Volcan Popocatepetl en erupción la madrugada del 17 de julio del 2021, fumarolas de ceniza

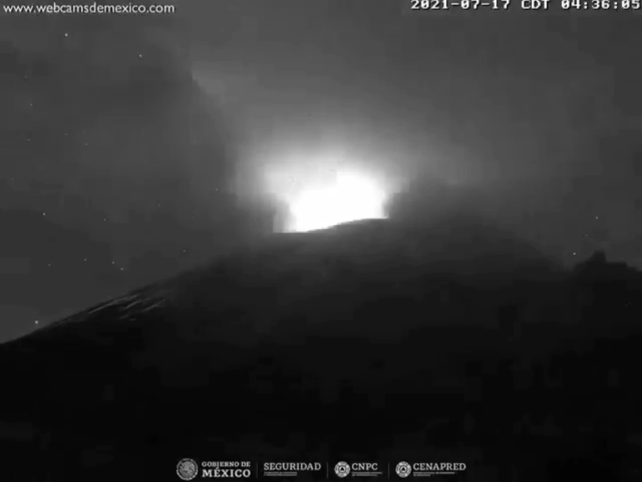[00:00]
Por la madrugada el volcán Popocatépetl tuvo emisión de material incandescente, bastante actividad en lo que es de la madrugada hasta el día de hoy en la mañana.